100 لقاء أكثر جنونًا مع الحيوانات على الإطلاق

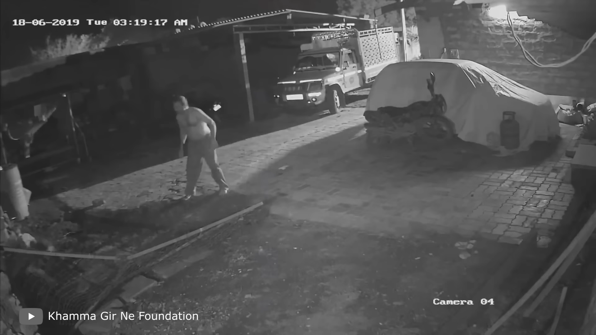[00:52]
شعرت أنها تحتاج المساعدة رأى المزارع الأسد وألقى عصة في اتجاهه والمثير للدهشة أنها نجحت وتمكن من إنقاذ حيواناته ويبدو أن الأسد بقي في الحظيرة أو هرب عبر الباب الخلفي
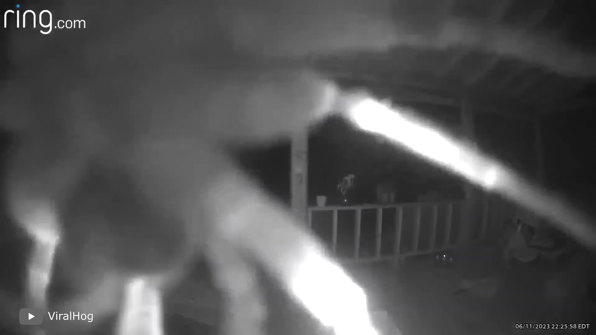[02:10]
من العدم ينقض عليها عكبوت آخر ويهاجمها
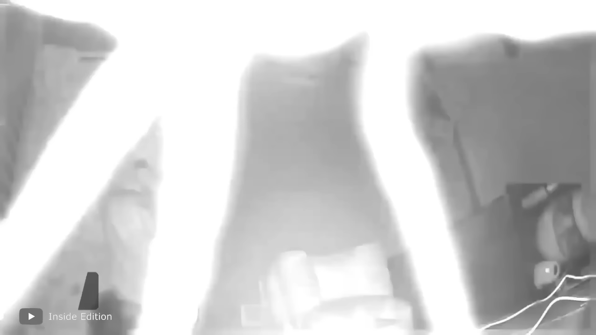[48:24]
بنومها بينما كان عنكبوت عملاق ومرعب يتدلى فوق رأسها نزل هذا العكبوت الرهيب إلى الفتاة الصغيرة على شبكته القوية والعنيدة اعتقدت أن
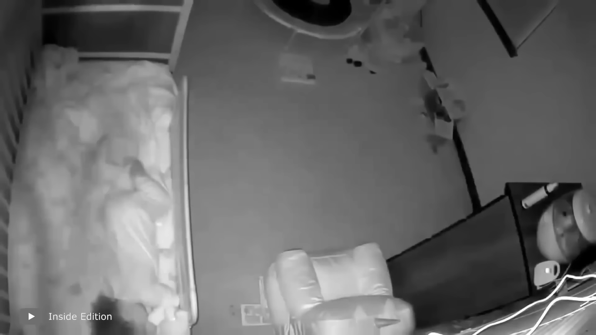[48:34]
هذا كل شيء لكن شيء فضيع على وشك الحدوث لكن لحسن الحظ سار كل شيء على ما يرام وبقيت الفتاة سالمة آمل أن لا تشاهد هذه اللقطات وإلا